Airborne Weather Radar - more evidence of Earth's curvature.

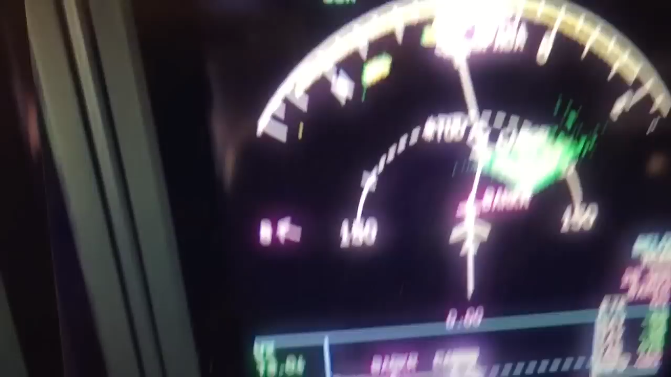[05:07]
you can see the ground features obvious evidence of earth's curvature